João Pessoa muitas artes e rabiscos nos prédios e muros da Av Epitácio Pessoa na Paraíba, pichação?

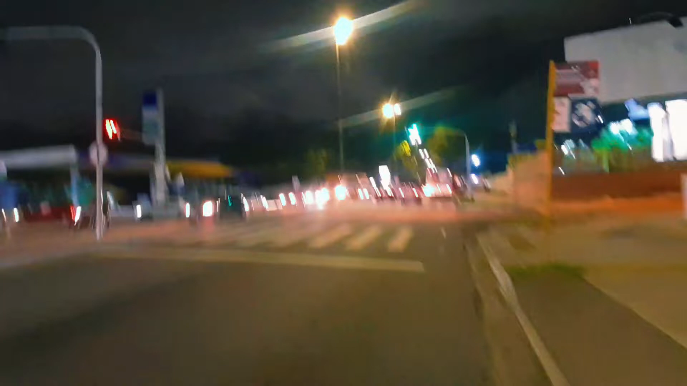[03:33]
É uma grande avenida aqui da cidade de João Pessoa, que você vai encontrar de tudo, né? Que é a Igreja Universal.